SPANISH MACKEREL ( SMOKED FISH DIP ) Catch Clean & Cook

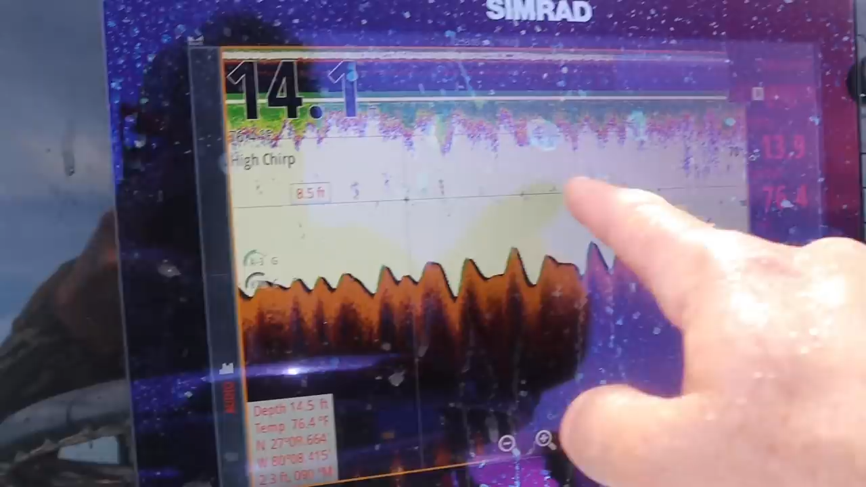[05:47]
On screen: water 76.4°F
y'all can see we're only in 14 15 foot of water these fish are all right here mid column all these fish lay about five six foot off the bottom and they just go back and forth feeding and spawning